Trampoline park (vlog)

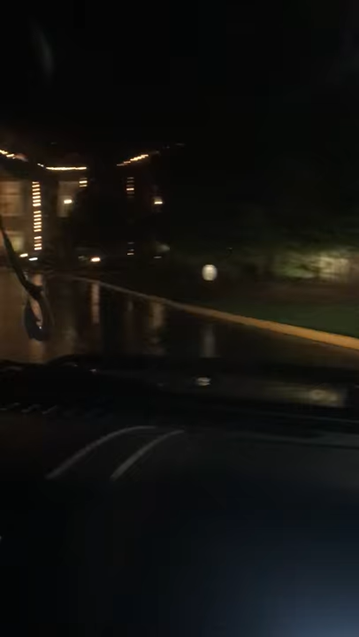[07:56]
Cruising down the street, and I think we found Santa.
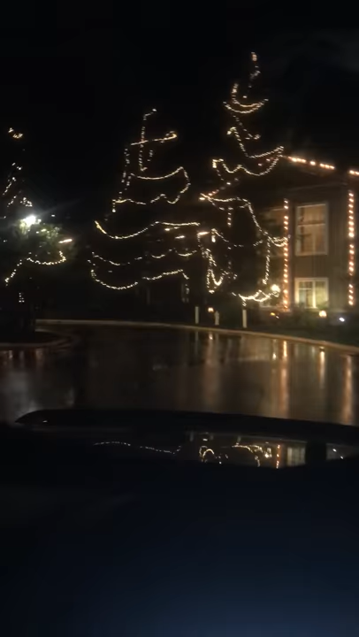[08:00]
We're about to go find Santa right now, guys. I'm about to run in there. I'm yeah. Ask for Santa. I'm pretty sure he just flew in. It's okay, let's go. Alright. Let's go. Alright, you boys watch the car, okay? This is beautiful. Alright, I'll be in here and if you get caught... No. We gotta go check for Santa.